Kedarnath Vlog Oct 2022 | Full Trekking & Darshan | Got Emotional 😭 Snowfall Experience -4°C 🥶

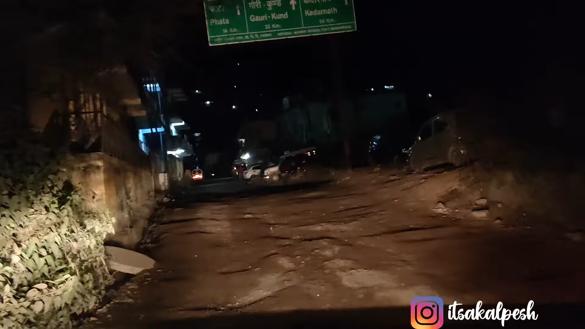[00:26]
गाइस फाइनली हम लोग पहुंच ही गए 1237 को।
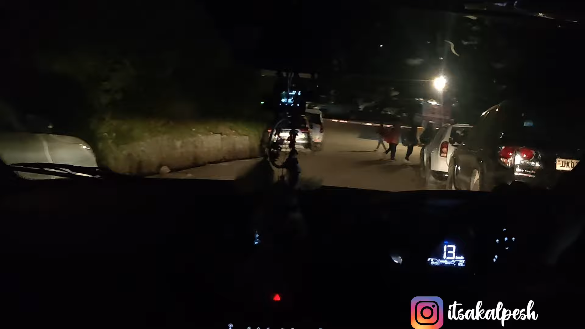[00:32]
ये है पार्किंग सोनप्रयाग का। कैसे कैसे कैसे करके पहुंच ही गए फाइनली। हेलो गाइस, सो फाइनली वी आर ऑल सेट और रेडी टू रोल।